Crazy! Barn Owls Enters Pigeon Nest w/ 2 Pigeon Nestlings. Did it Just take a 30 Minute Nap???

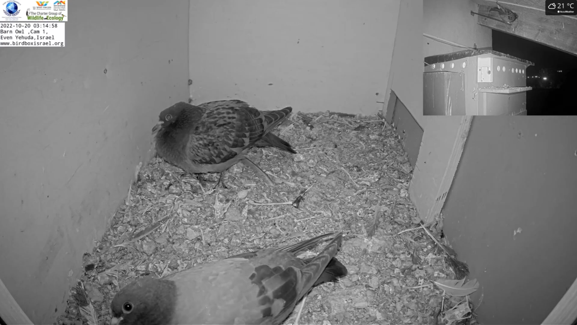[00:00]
two pigeon fledglings were sleeping in their nest box with their mother on the top suddenly a barn owl swoops inside of the nest box and looks down at the fledglings from the entrance all of a sudden the female pigeon the mother jumps down to try to defend its nestling at that point the barn owl was startled and jumped inside the box
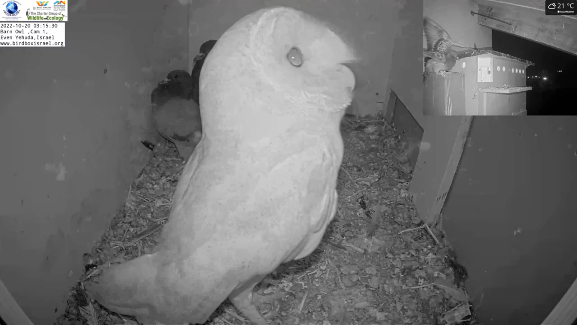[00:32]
barn owl was actually bred in this box in the springtime but after the nestlings left the barn owls left
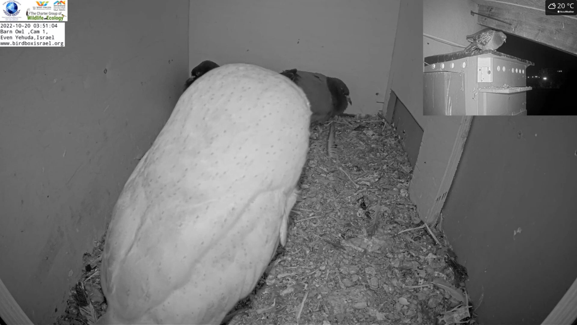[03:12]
so so after a long nap the barn owl decided to actually just leave he flew out and it startled the mother pigeon on top of the box but that was it so